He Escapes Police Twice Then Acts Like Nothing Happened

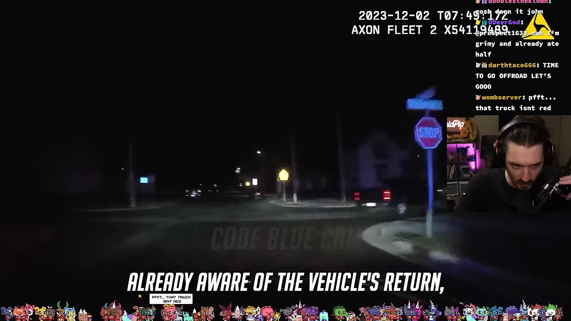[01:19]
Good luck return. On your move. It was moving decided sucks. To terminate I hate moving. The pursuit. Small fleet of units copy Nora 28. Terminate pursuit. William 160 copy. 10-4, 10-8.
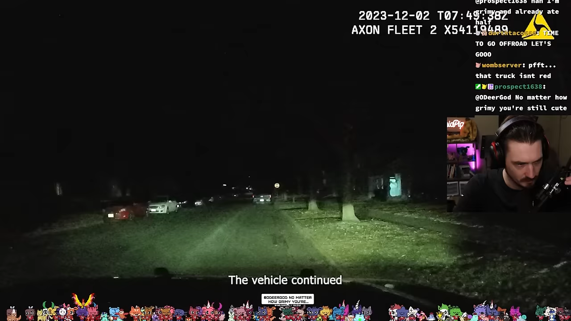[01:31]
Are they giving up? Northbound on 5th. About 5 minutes later, oh, they John's gave up.